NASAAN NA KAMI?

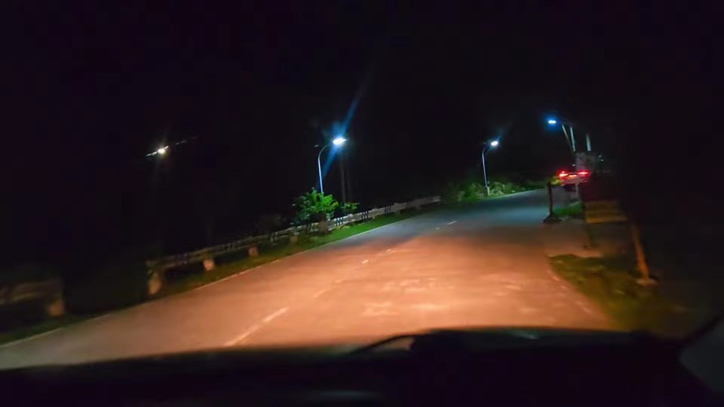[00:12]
papunta po kami ng Katarman Samar dahil po mag-open na naman po ang pang-apat na landing pad sa Team Kalingap sa pangunguna ni Kuya Vales Antos
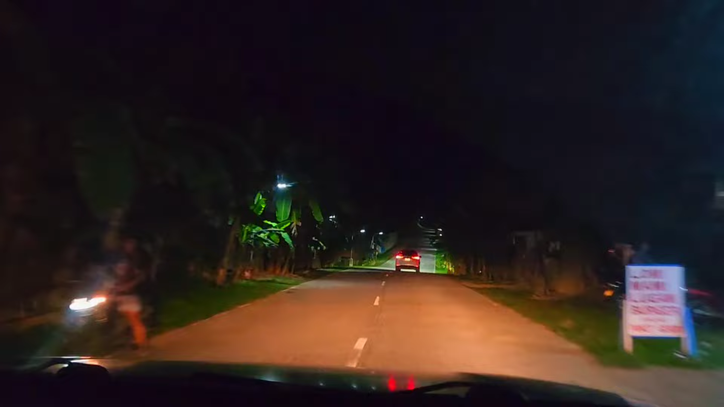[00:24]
Matubang at Edna Vlogs at Kalingap Rap So bago po kami makapunta ng Katarman
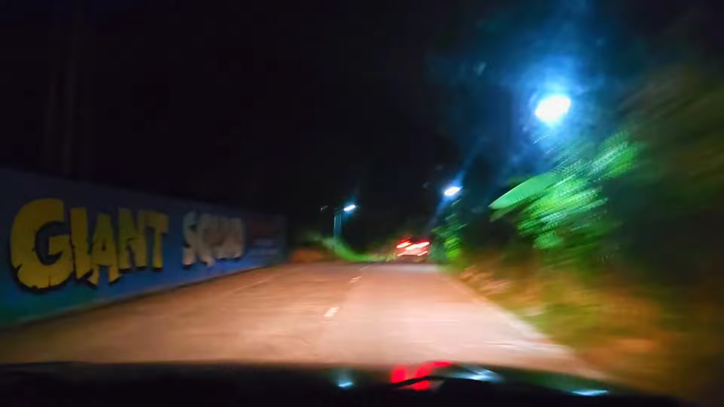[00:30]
Samar ay stopover muna kami dito sa third landing pad dito sa Dunsol, Sorsogon So ayan po ngayong oras na po ito ay 7 o'clock in the evening na po at hindi pa kami nakarating sa landing pad dahil po ay medyo na-late po kami kasi madami pong mga stopover ang nagagawa po namin dahil po sa napapago din po si Kuya Val Meron naman din po siyang kapalitan pero parang hindi pa gusto ni Kuya
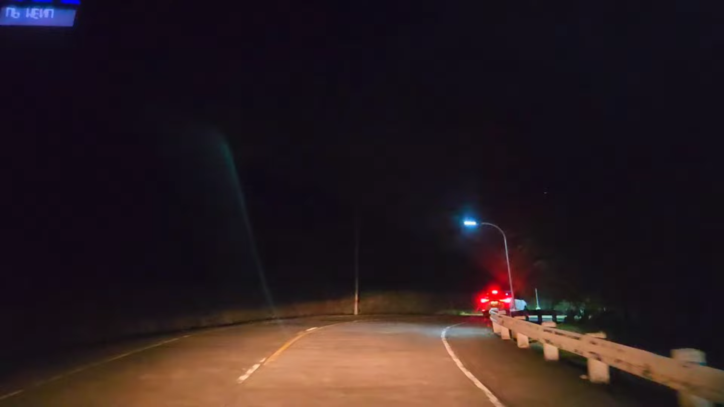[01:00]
Val na magpapalit na mag-drive So ayan kahit madami kaming stopover pero okay lang po yun at least na makakarating po kami ng safety So ito po yung daan na tinatahak po namin ay party na po ito ng Dunsol, Sorsogon So sa nakikita po ninyo ang dami pong zigzag road Kung baga paliko-liko yung daan Kung hindi ka sanay dito na magbiyahe talagang may hilo ka talaga Parang pinapaikot-ikot ka eh So parang relasyon lang din po yan kagaya ng ex nyo na pinaikot lang kayo O diba?
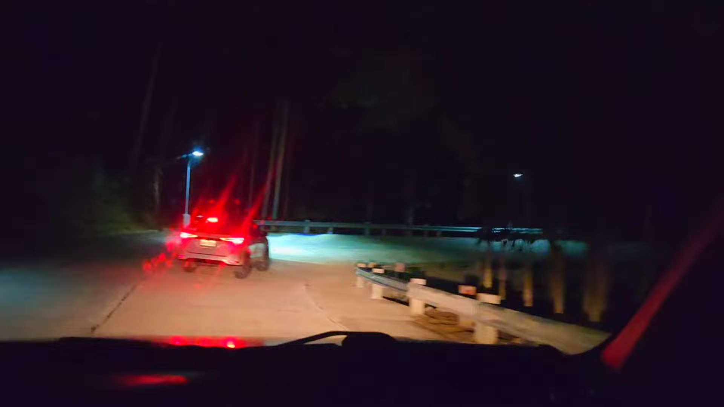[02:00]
si Kuya Male naman ang aming piloto dito sa pick up So medyo nag-improve na din po itong bayan ng Dunsol Kasi makikita po ninyo may mga ilaw-ilaw na din dito po sa daan Dati kasi po nung pumunta kami dito ay sobrang dilim po talaga Kumbaga titindig ang balahibo po ninyo pag dumaan po kayo dito Na walang masyadong ilaw Pero ngayon ay meron na po tayong nakikita ng mga streetlights Yan din po ay makakatulong sa mga driver para iwas po ng
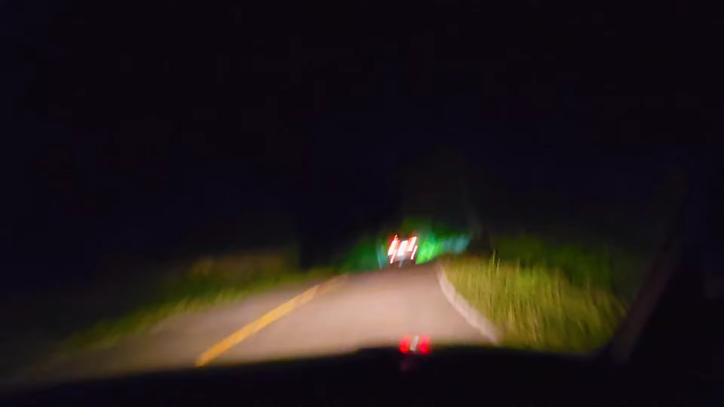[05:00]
natin Okay na yung mga pasahero na matulog Waglag po yung driver po natin Kasi siya po ang nadadala sa ating buhay Mahina lang po ang aming takbo Siguro mga 50 to 60 Kasi nga po ay sigsag po ang daan At medyo masikip-sikip po Kaya ngayon na lang po ang aming takbo Ng pagmamaniho Pero sa video po natin Nakikita po ninyo Nakapass forward po yan Kaya medyo mabilis-bilis po Kasi mahaba-haba po yan eh So pinapass forward po para Maikli na lang So
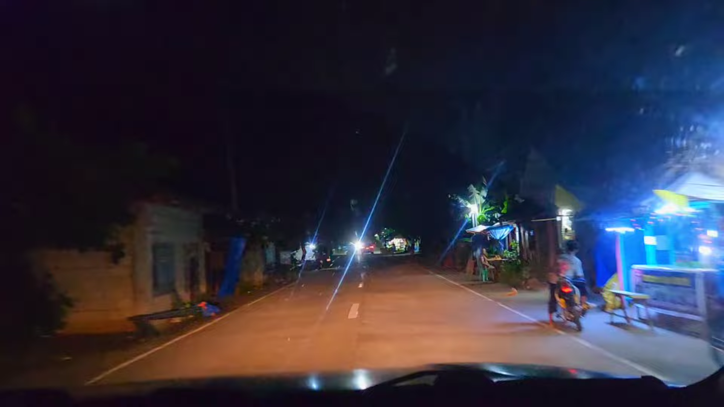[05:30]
malapit na din po kami Makaratingan kasi Nasa part na po kami ng Dunsol Sorsogon Ayan Konting tiis na lang din po At makaka-relax na din po kami Makakababa na din po kami Sasasakyan Kasi sobrang sakit na din Ang puwet ko Although marami kami Mga stopover Pero Naramdaman ko pa din Yung sakit ng puwet ko Pero pag nasa kalingap ka po Sobrang saya po Habang nagbabiyahe po Ay nagkukwentuhan po kayo Sa mga Nagdadaanan po ninyo As well as mga Ano na din Mga marites-marites na din So maganda talaga din po
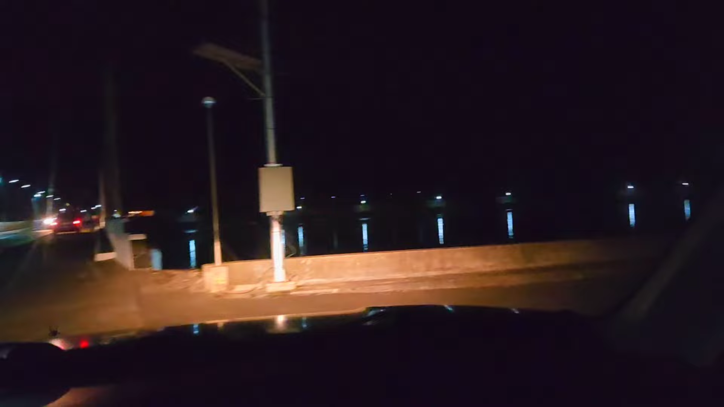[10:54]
Makikita nyo na po Yung dagat Ayan So una-unahan lang po Ay Dito na po Yung Landing pad Ng